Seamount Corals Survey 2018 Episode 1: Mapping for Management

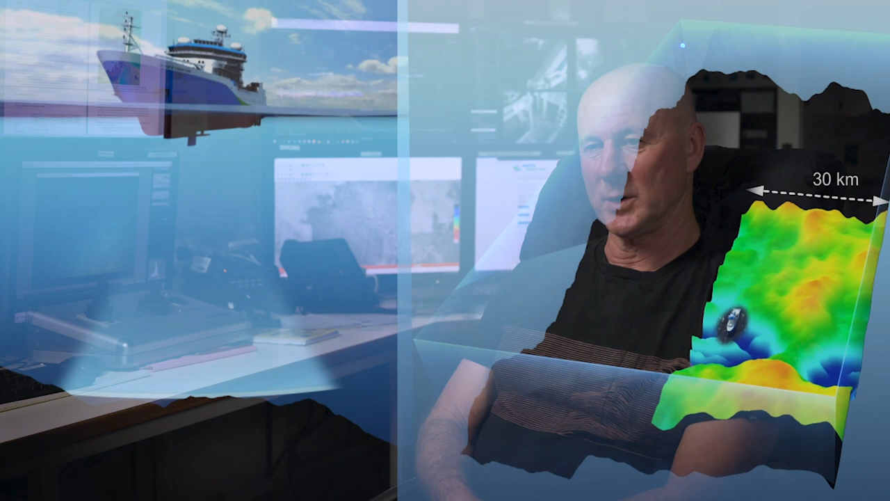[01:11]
Scientific knowledge grew rapidly after that but it had its real leap forward when we were able to map the area with multi-beam echo sounders. That wasn't until 2006.
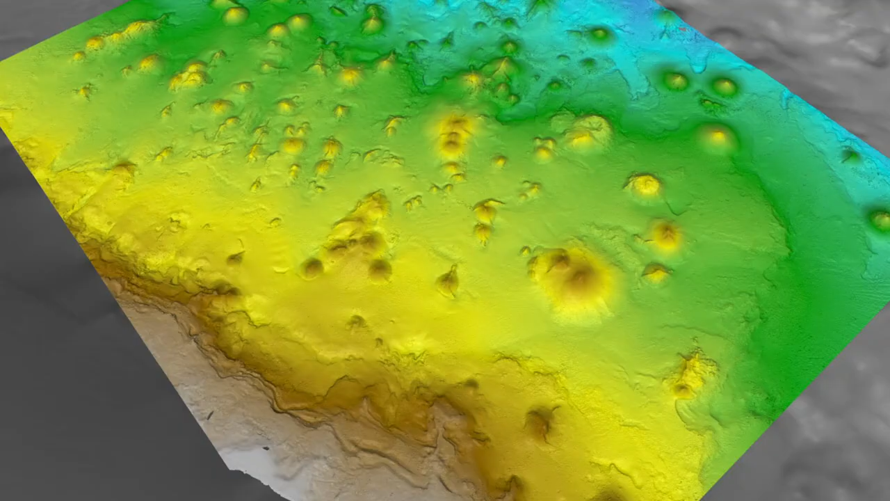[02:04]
Some of them have been fished, some of them have never been fished and some of them were fished and are now protected in a marine park and it's that contrast in fishing effort that enables us to make comparisons that should reveal the patterns of change that occur once fishing stops.